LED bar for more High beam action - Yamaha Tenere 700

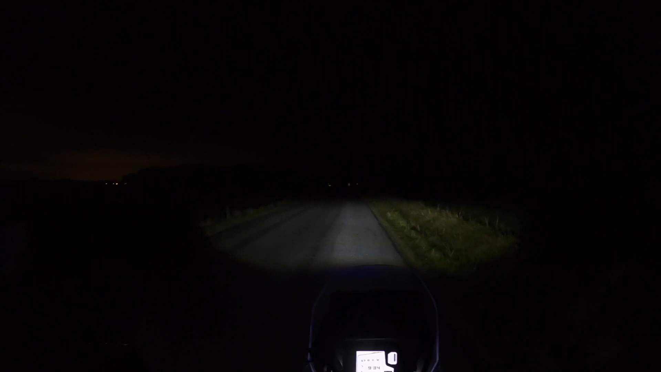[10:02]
we have some signs in the far distance about 150 meters or something and regular light then we turn on the high beam and I think I need to lower it a bit maybe but I
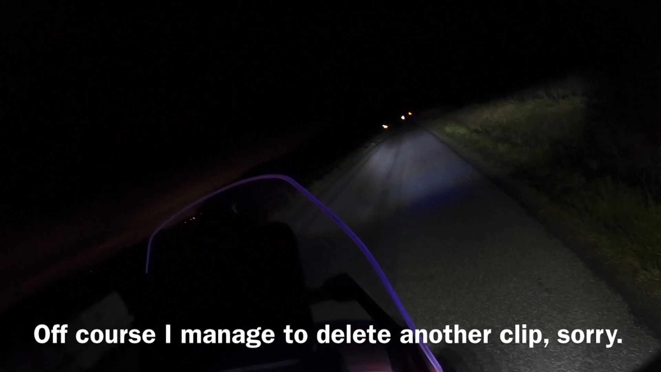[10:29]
need to park and show you guys this when I cover
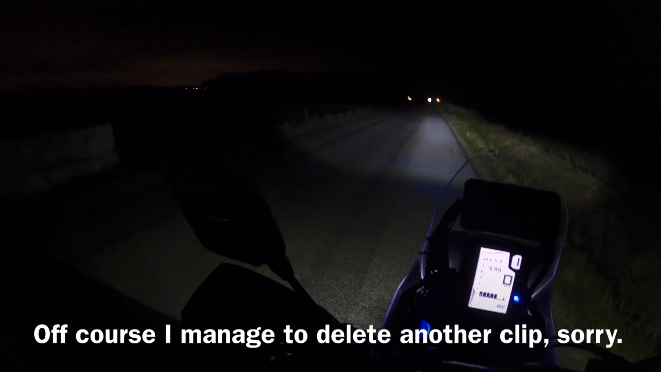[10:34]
cover the lead ramp and only use the bike satellites or high beam so one thing I forgot so big props to